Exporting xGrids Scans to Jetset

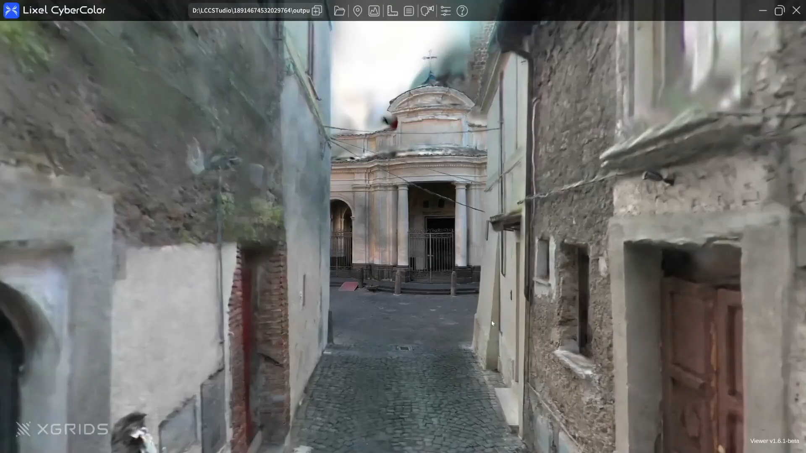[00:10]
In this tutorial we are going to go through exporting a scan created with the Xgrids K1 scanner into the Gaussian splat ply format and bringing that into JetSet. The scanner can do some really remarkable work. This is a scan done by Roberto Schaeffer ASC with
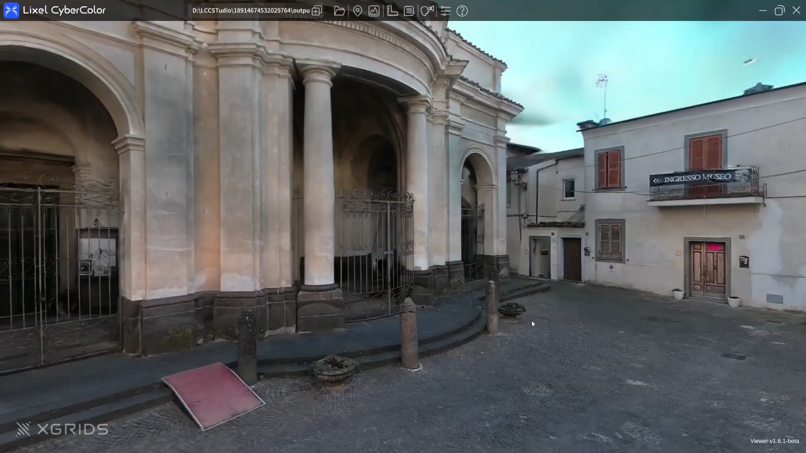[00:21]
a walkthrough in this part of the city and the results are actually really remarkable. So we're going to bring this all the way into JetSet. We're reviewing it right now in the Elixir CyberColor Viewer app. And let's go through the process. The first thing we're going to need to do is we're going to need to export.
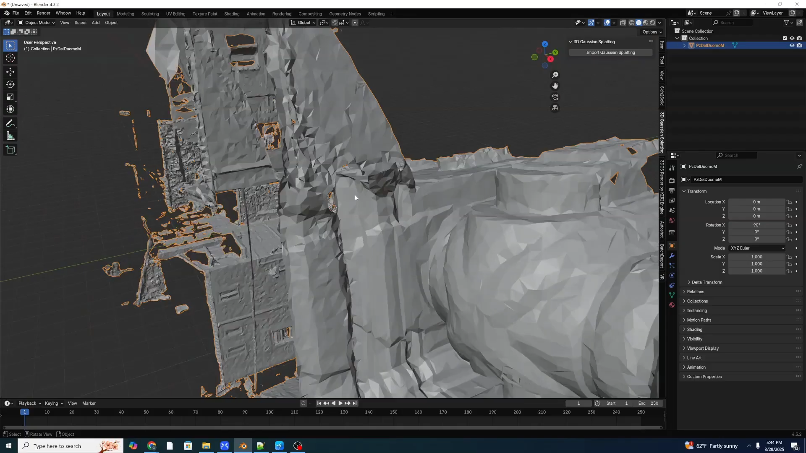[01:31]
And as by default it comes in rotated 90 degrees and we're actually going to select
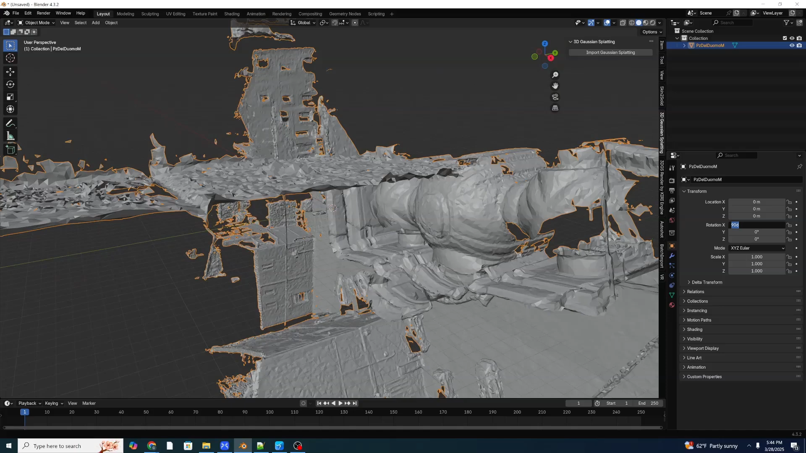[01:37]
our rotation and zero out our rotation so that it is correctly vertical.
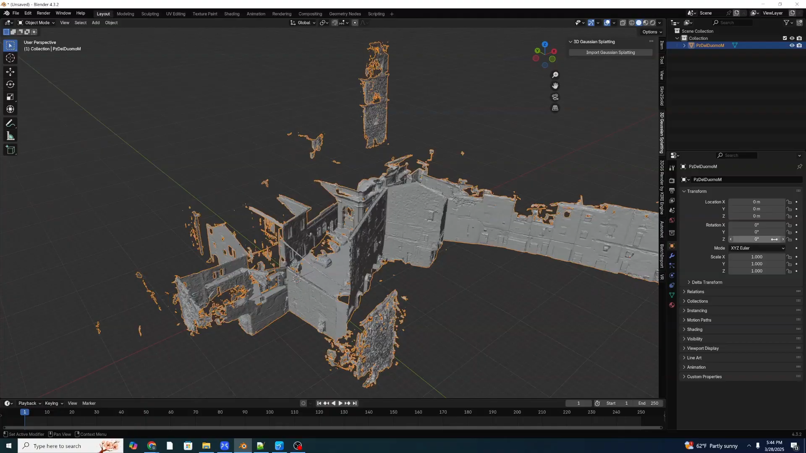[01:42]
And we have no transformations in the X, Y, or Z. So we'll just lock those to make sure they don't get moved around. Next we're going to import our Gaussian splatting. And this time we'll go to point cloud iteration 100. And we're actually going to pick our point cloud two.
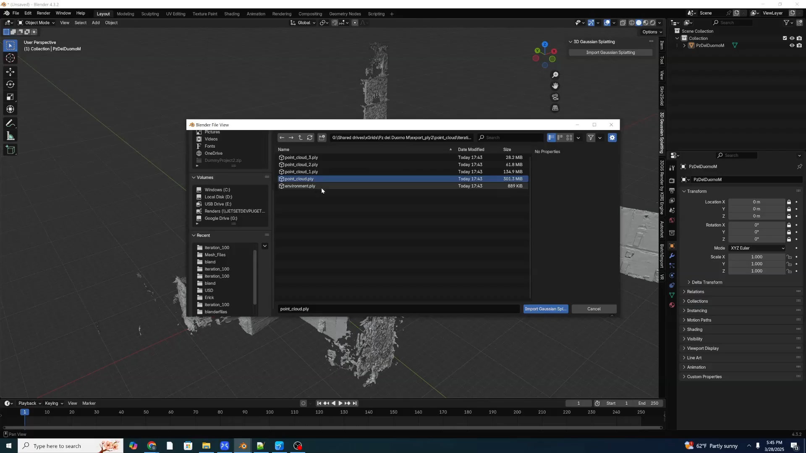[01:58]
The full quality one is point cloud dot Ply. Point cloud one is the first level down sample and we usually want the second level down sample. So we're going to import that as a Gaussian splat. And we're going to see that our Gaussian splat is also rotated by default.
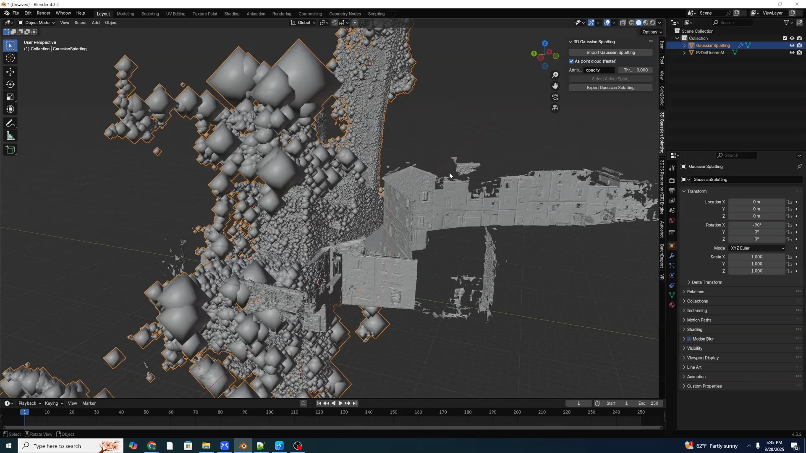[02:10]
We're going to remove that rotation. And then we can see that our OBJ geometry and our Gaussian splat are now correctly aligned.
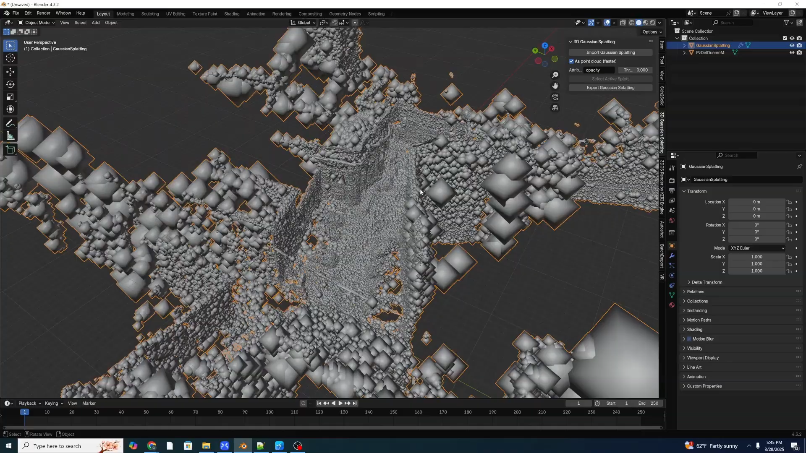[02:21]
And we can hit Z and go to our material preview so we can see the colorized version of this.
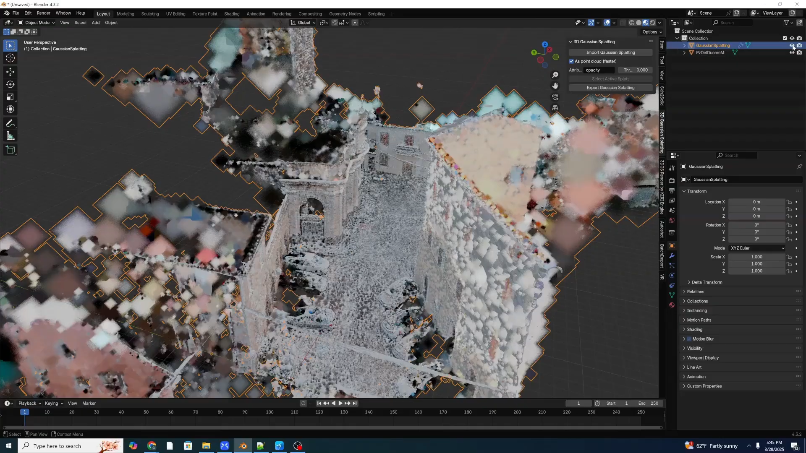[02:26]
And we can toggle on our Gaussian splatting and so we can see that they are in correct alignment. Okay.
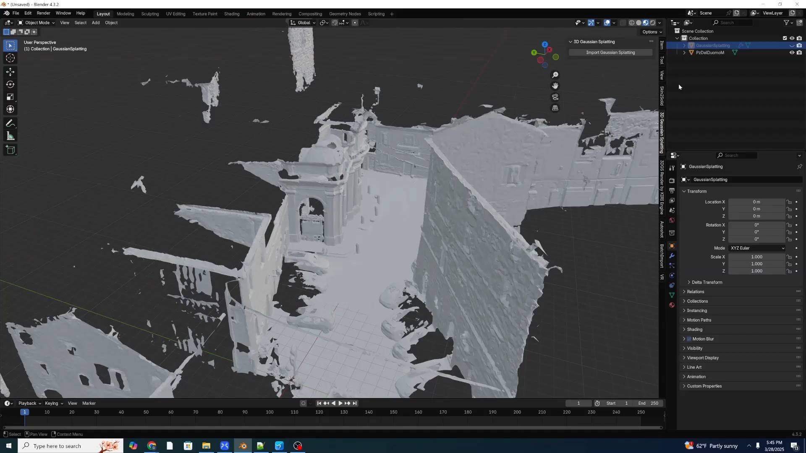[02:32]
I'm going to save this. Okay. Now we can start to add scene locators into the scene.
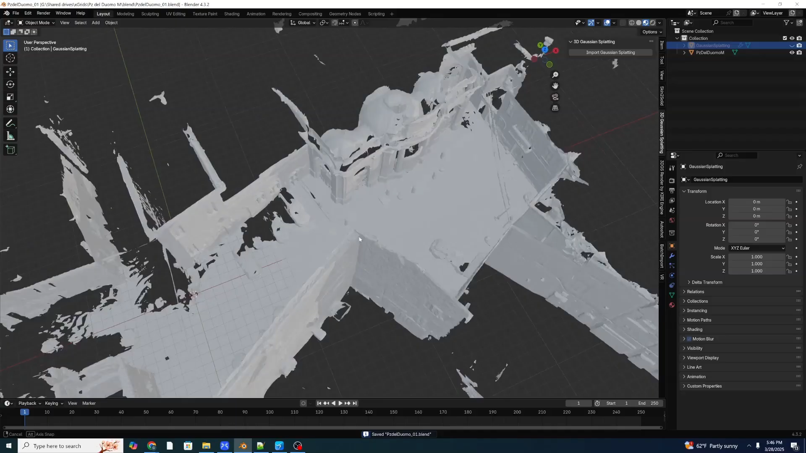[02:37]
We're clearly going to want to add a scene locator near the front. This is going to be the main view of the Duomo.
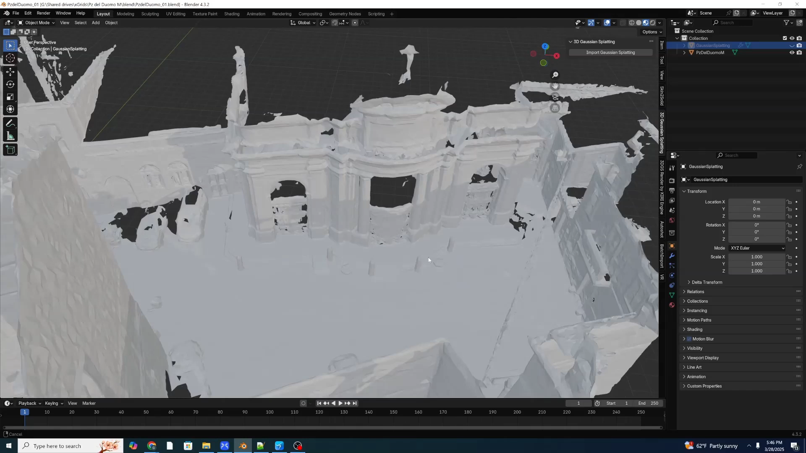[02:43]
I'm going to hit shift and right click to set our 3d cursor and hit shift a and to an empty with arrows. And let's hit period to zoom in on that.
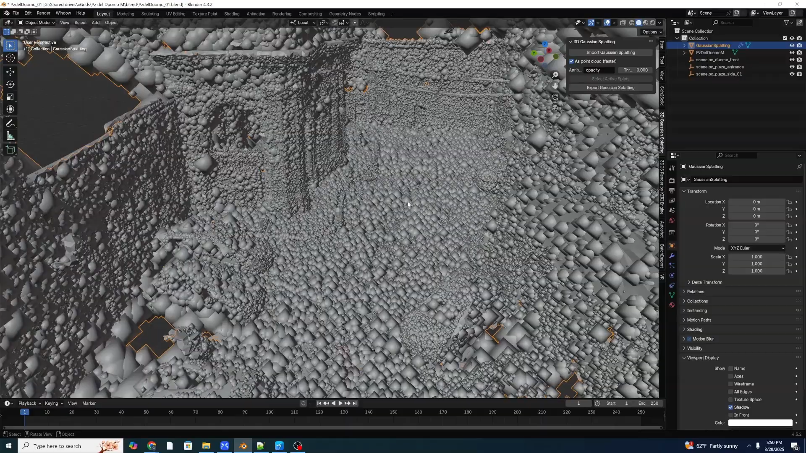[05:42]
And the way we do that is with a splat locator. To make this a little bit easier to see, we're going to hit Z and we're going to go to wireframe. So then we see our point cloud overlaid on top of our scan geometry.
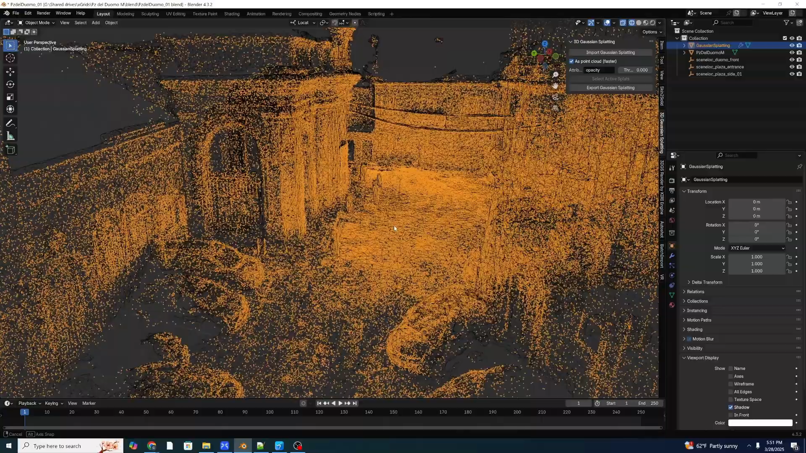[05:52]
And I'm going to hit shift S.
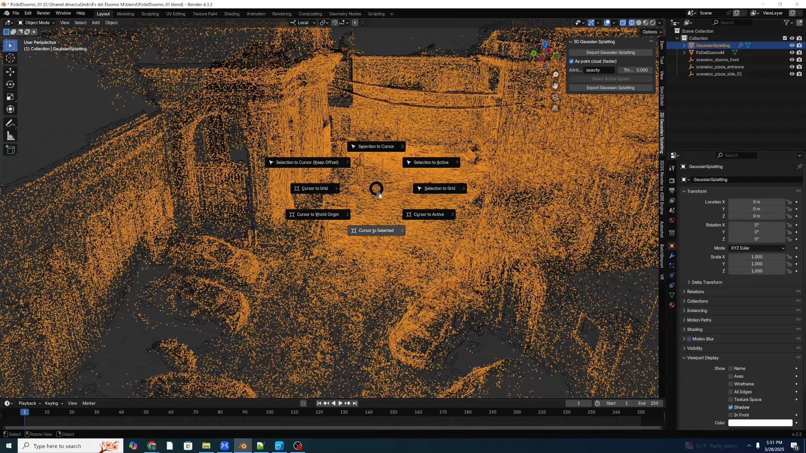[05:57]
And I'm going to move our cursor to the world origin. Here's our world origin. And the scan happened to show up over there. And what we're going to do is we're just going to put a splat loc at our world origin with no transforms. We actually don't want to move this flat in this case. We just want to tell Jet Set where to load it, which is at the origin. But we have to specify that for the automatic loading to work, which we're going to use later. So we're just going to hit shift a and add an empty with arrows, F2 to rename it, name it a splat loc underscore, and then point cloud two.
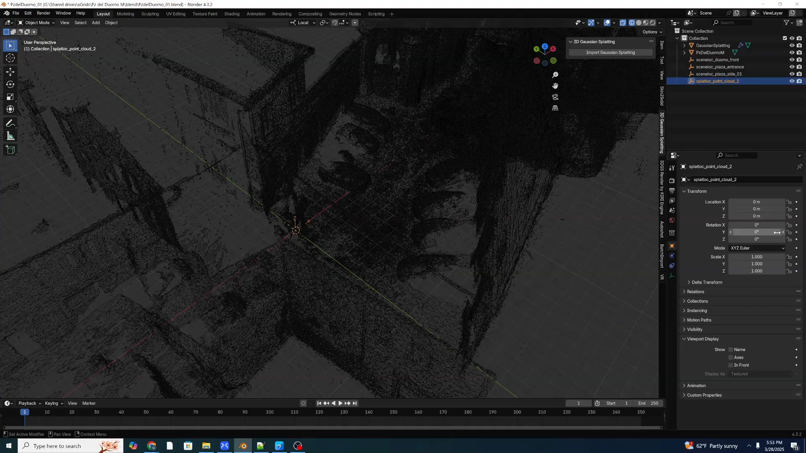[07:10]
And once again, we're going to have no position and orientation on this, no transforms. And so I'm going to lock those, then I'm going to select the Gaussian splat, control click on the splat loc, and then control P to parent.
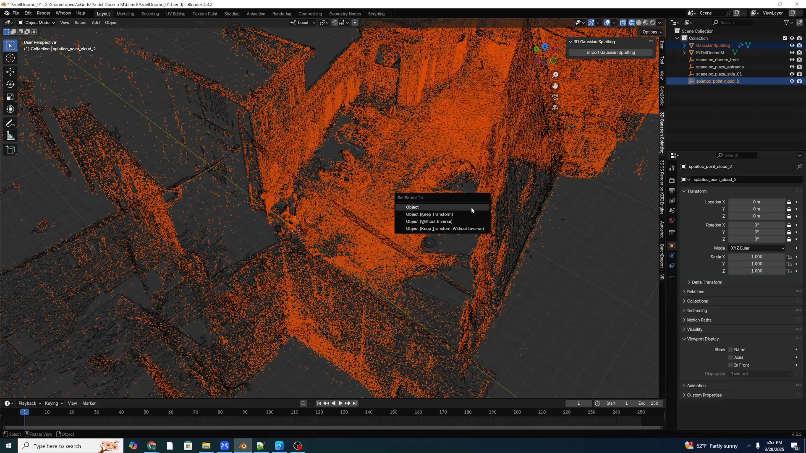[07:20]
I'm going to pick object without inverse. And again, all this is doing is maintaining consistency between in Blender where we expect things to show up with our scene locators, and in Jet Set.
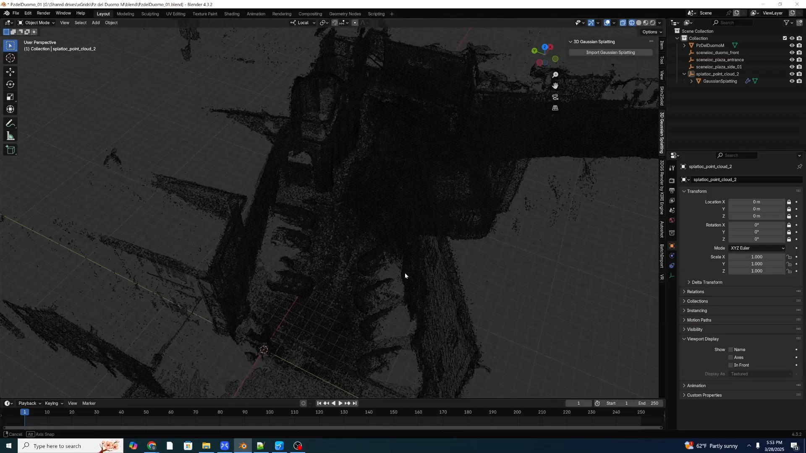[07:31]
To reiterate, we're loading the the Gaussian splat at its default location, but we're just keeping Blender up to date on that and Jet Set up to date on that in case we had to transform it.
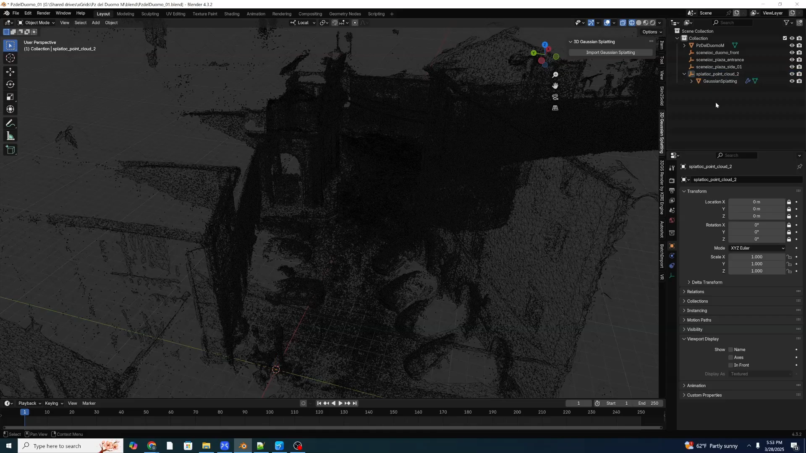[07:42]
Okay, so once we have those in place, we have this,
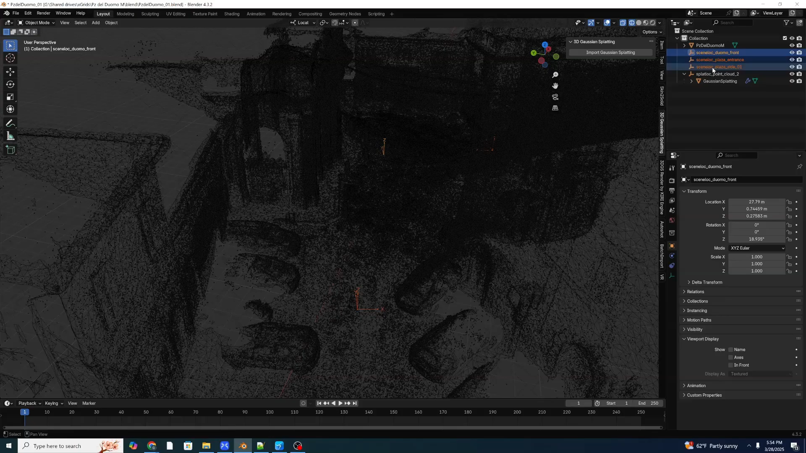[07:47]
we have our three scene locators and the different parts of our scene. So before we export, we want to make sure that our geometry is not exported along with our point cloud, because our geometry doesn't have a texture, and it'll show up as a an ugly purple color in Jet Set. So we're going to go ahead and right click and make a new collection.
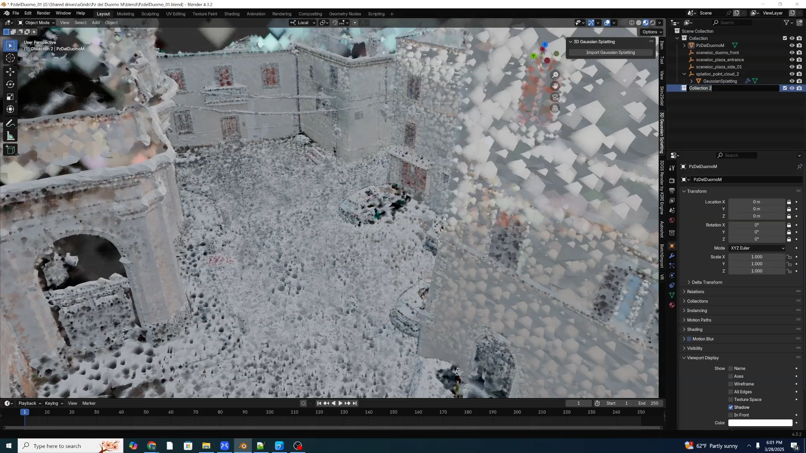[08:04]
And let's call this Geo. I'm going to select our Plaza del Duomo, hit M, and move that to Geo.
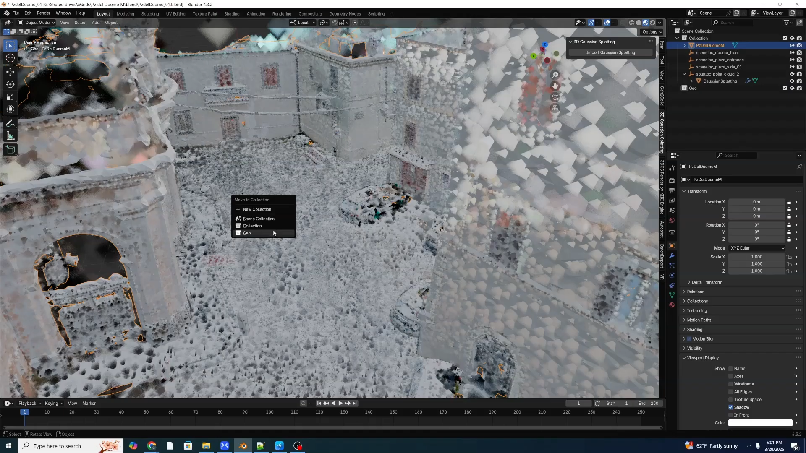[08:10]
And we're going to disable our Geo collection, hit Save. That way we can make sure that it's not being exported. Now we can go to File and Export.
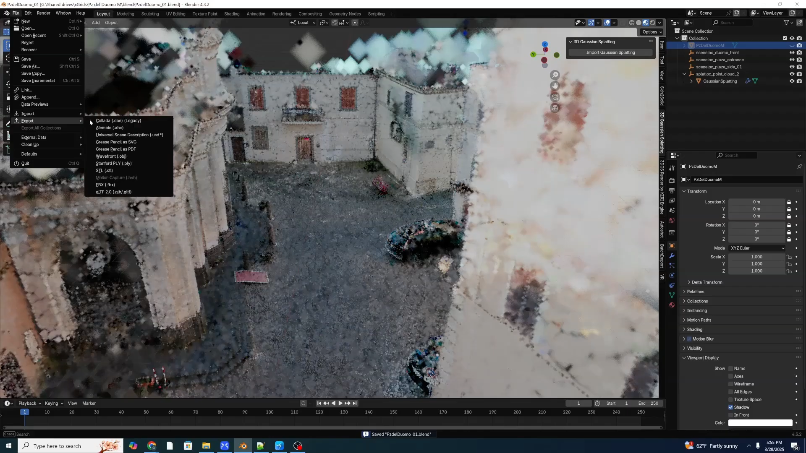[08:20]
We're going to export a universal scene description. In this case, we're going to export into a specific spot, we're going to export it a USDZ right into the point cloud directory.